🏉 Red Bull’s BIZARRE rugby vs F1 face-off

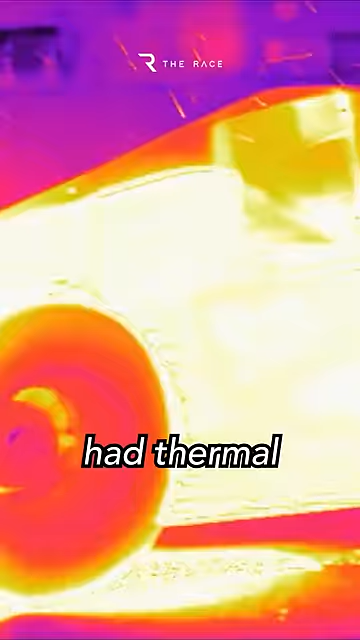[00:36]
But both sides had thermal cameras on them during the scrum which showed just how much punishment the Pirelli tyres were taking as Ricciardo lit up the rears.